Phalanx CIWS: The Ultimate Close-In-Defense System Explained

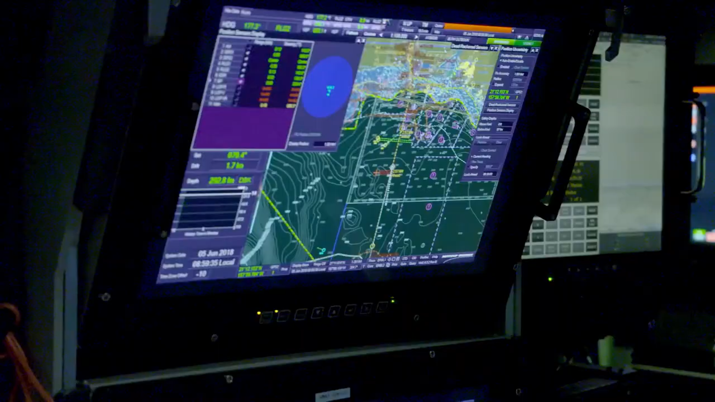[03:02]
The data from the radar and the FLIR sensor are processed by the system's computer,